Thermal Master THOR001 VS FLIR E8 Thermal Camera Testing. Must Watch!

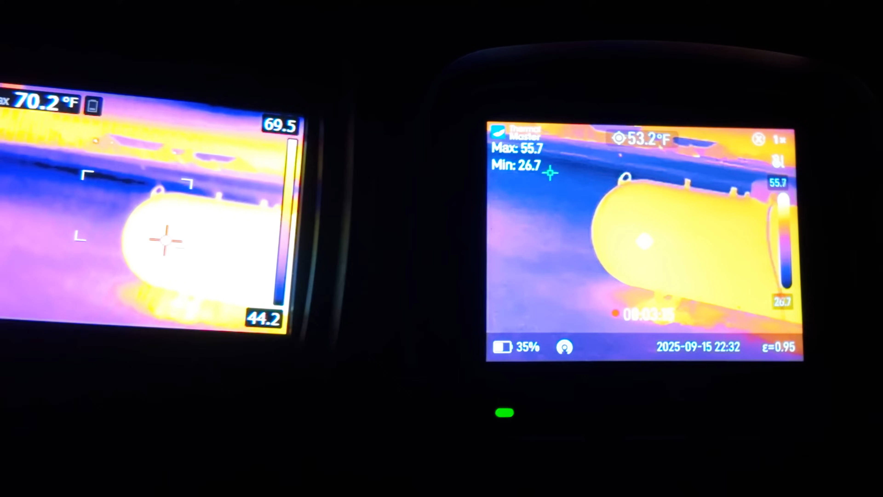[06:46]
Just look at the clearness of the hook there on the left-hand side of the actual propane tank.
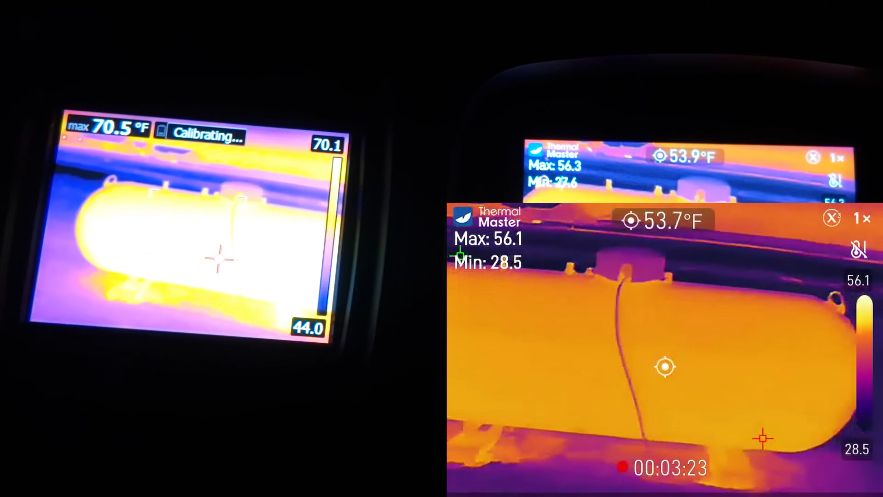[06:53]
And as we go across, look at how smooth this is. It's just like, look at the jitteriness.
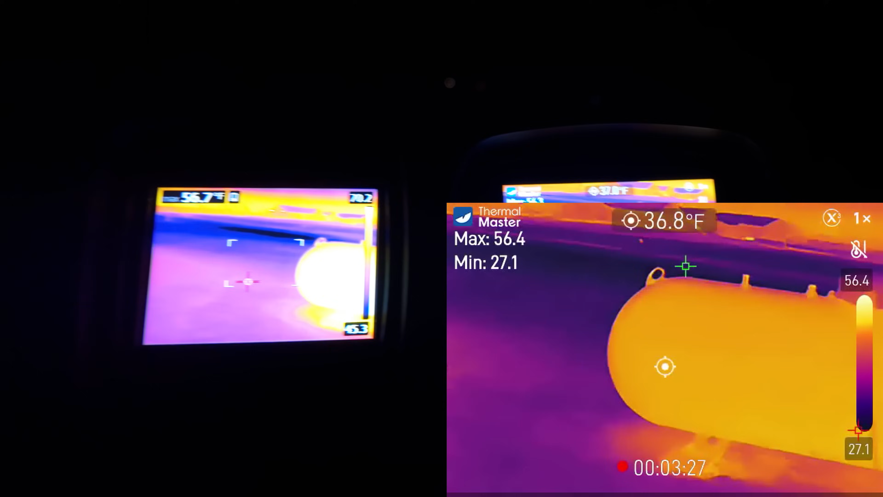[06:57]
That's because you have a 9 hertz refresh rate on the FLIR, whereas the Thermal Master is 25.
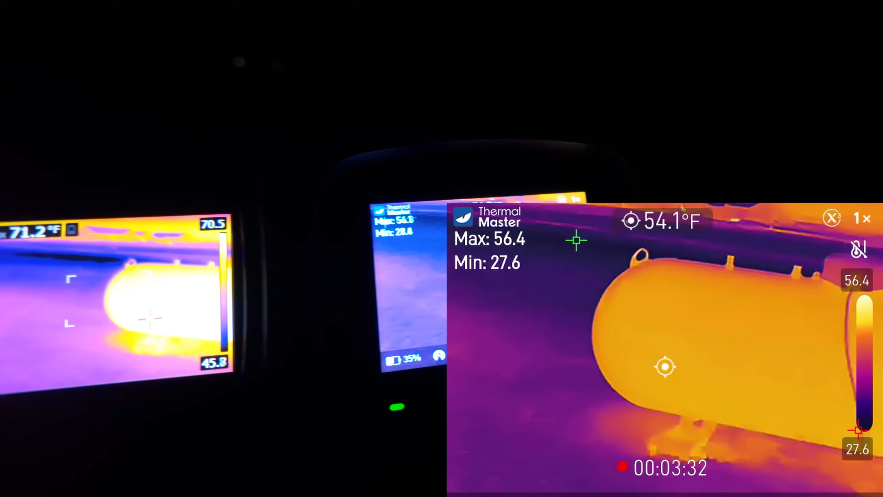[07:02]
So you get 25 frames a second versus 9 frames a second.
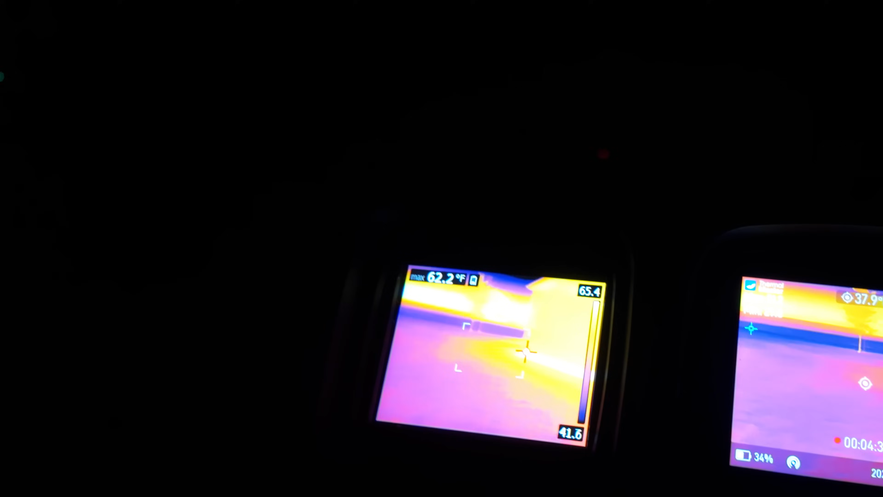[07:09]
On screen: max 62.2°F
If somebody was hiding out in the backyard, you'd be able to see them, no problem at all.
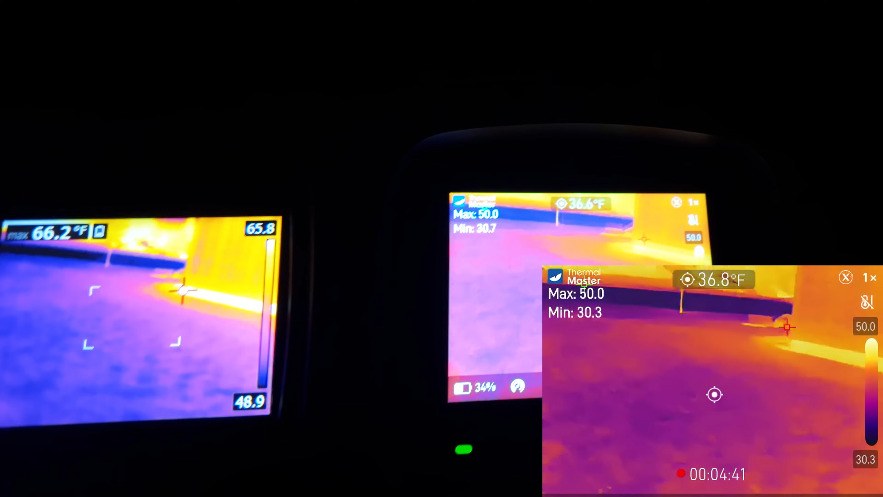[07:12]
Thermal Master does make rifle scopes that have thermal imaging. They also make little pocket thermal imagers.
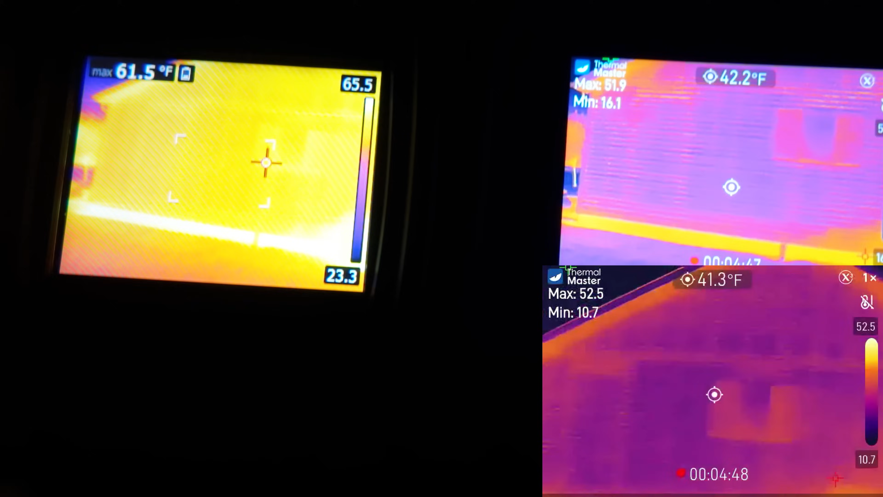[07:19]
You can see here on the house, you can see the rafters and the outside joists on both cameras.
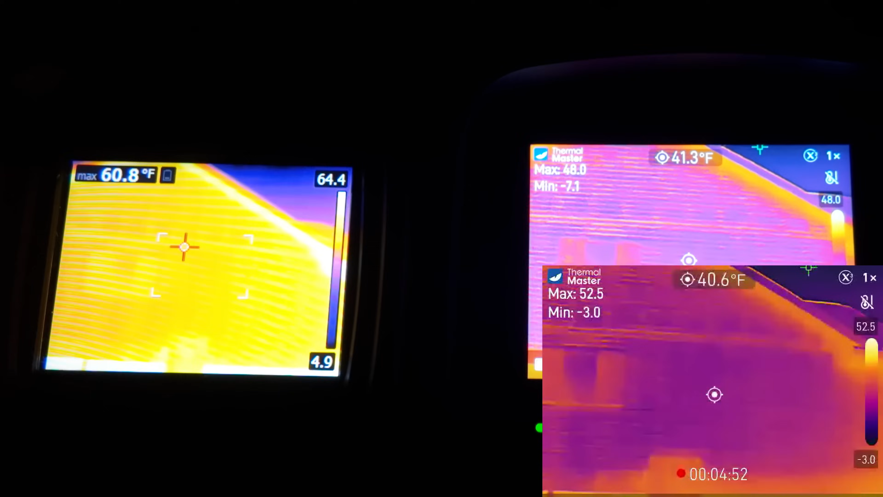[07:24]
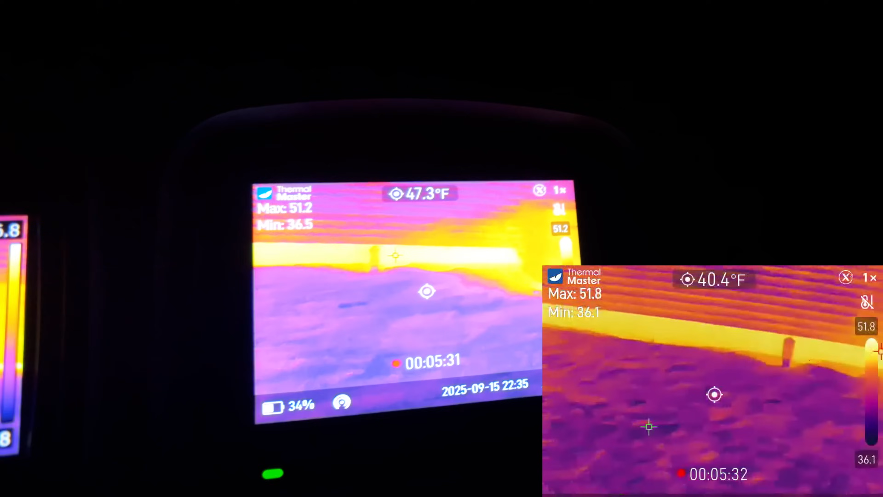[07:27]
Down here at the bottom, what you're looking at there is the concrete for the basement.
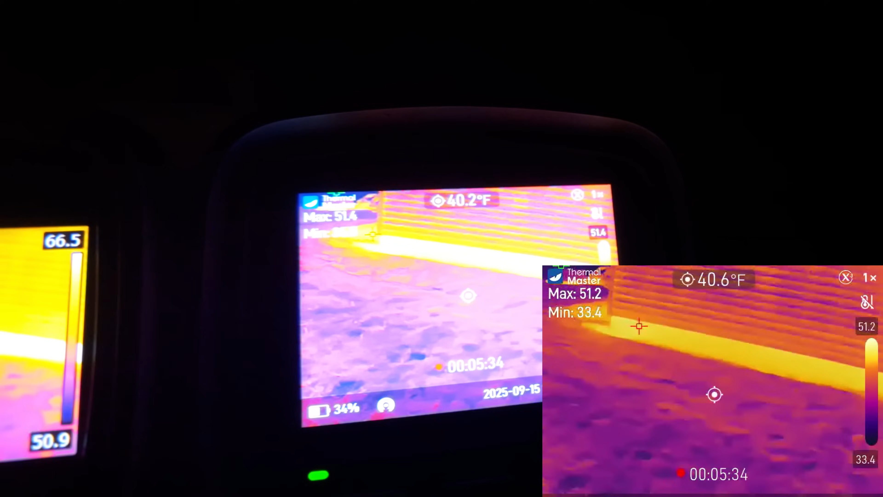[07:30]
You can see the infiltration coming through there. If you go to the center conductor there, you can see that that's 49 degrees and up on the wall is 43.
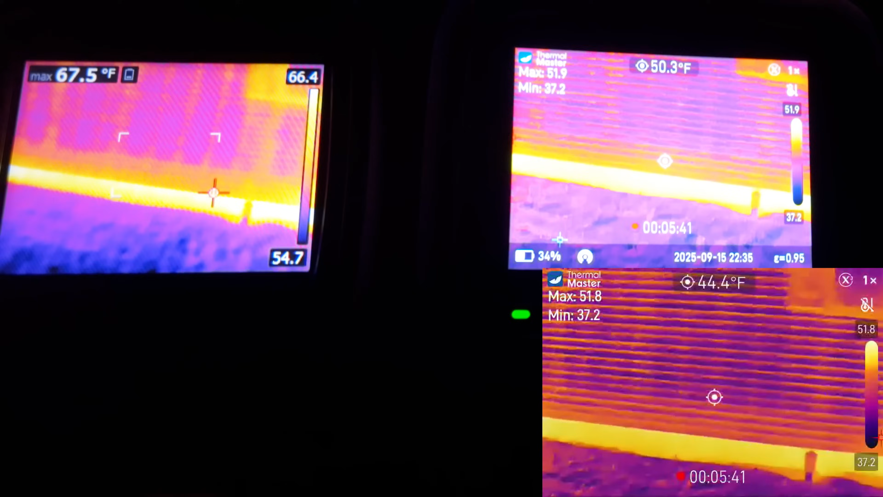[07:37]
So we do have a little bit warmer heat on the concrete because it's just a conductor of heat.
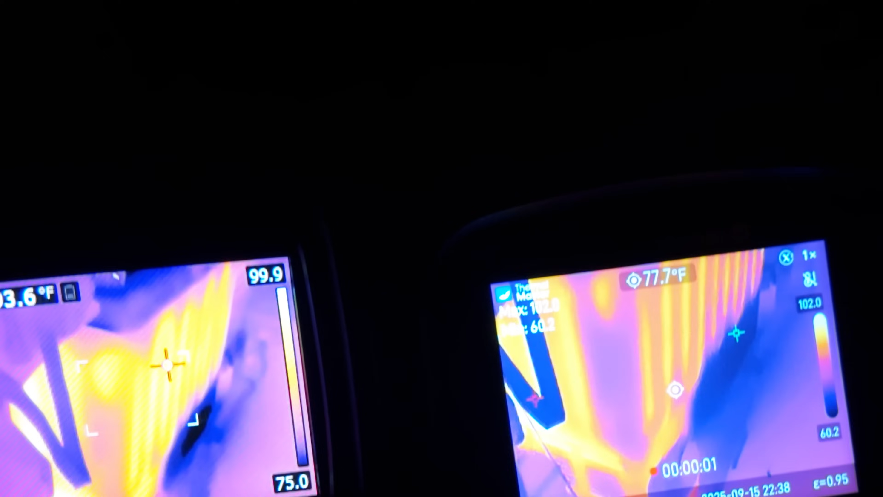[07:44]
All right, for my HVAC guys out there, this is a deep freeze right here.
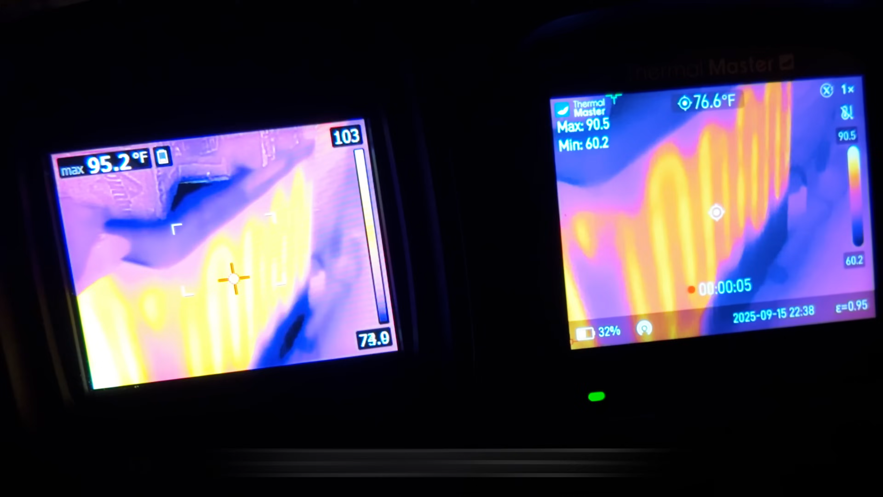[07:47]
On screen: spot 76.6°F
You can see the condenser coil in the walls of the deep freeze.
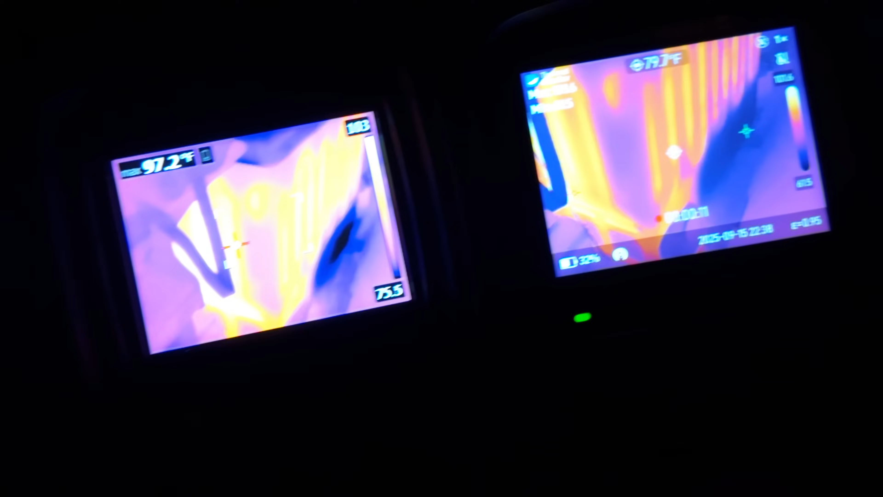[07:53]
It's pretty easy to see where the refrigerant lines are at.
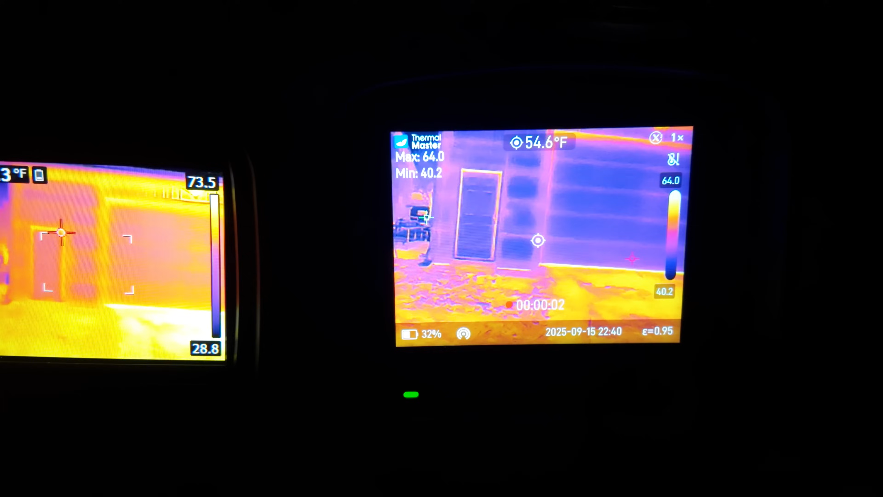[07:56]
So right now we're looking at a metal barn out here.
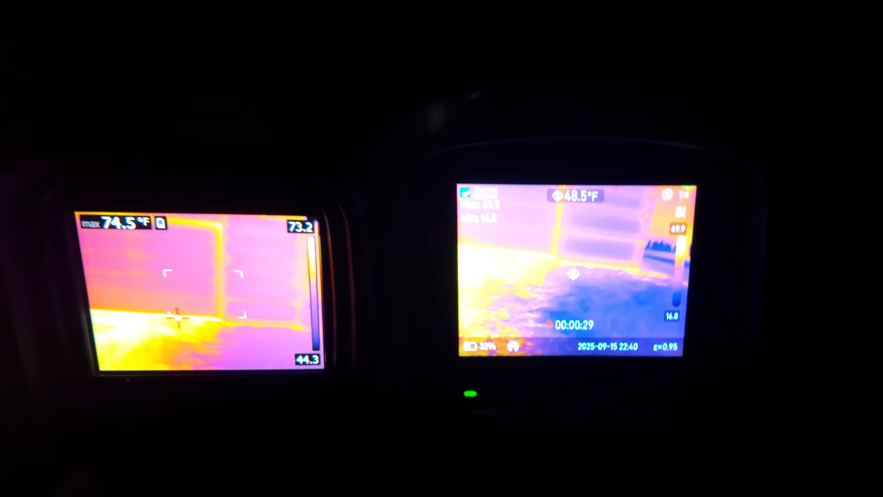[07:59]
On screen: max 74.5°F
It's picking up the heat signature through the metal even, which is pretty impressive.
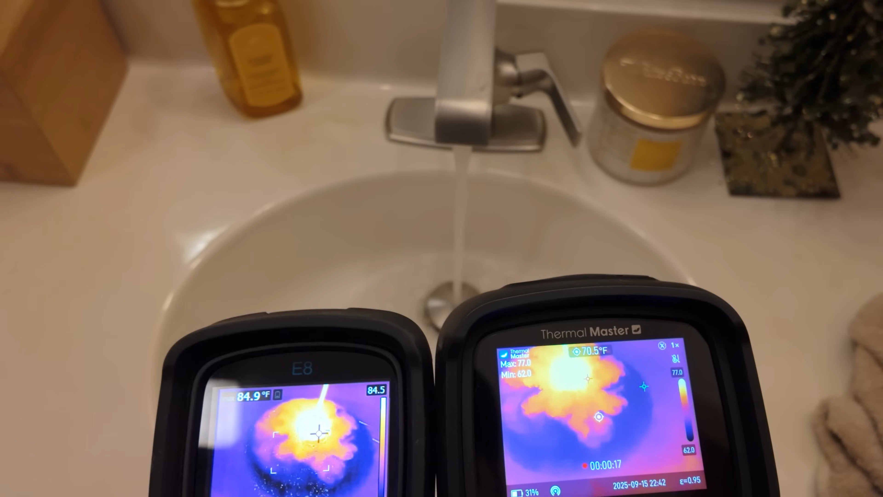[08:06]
There you can see it.
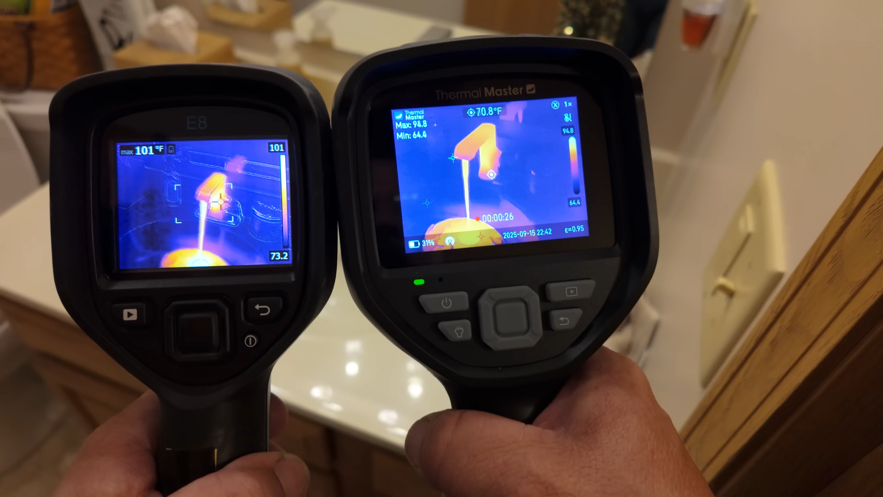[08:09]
Now if that was leaking through your wall, you'd be able to see hot water or a different temperature coming through your wall.